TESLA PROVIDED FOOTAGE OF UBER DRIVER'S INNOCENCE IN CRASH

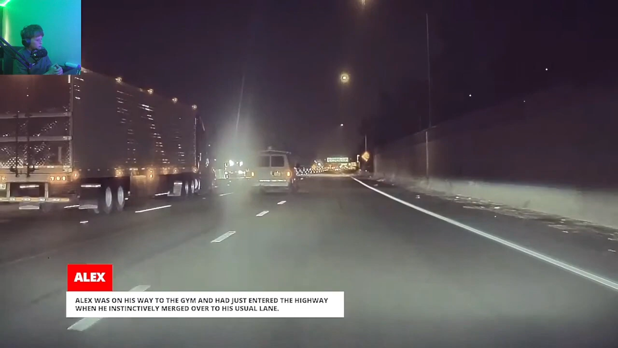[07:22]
Suddenly, a van driver veered- They didn't tell us if the horse was hurt.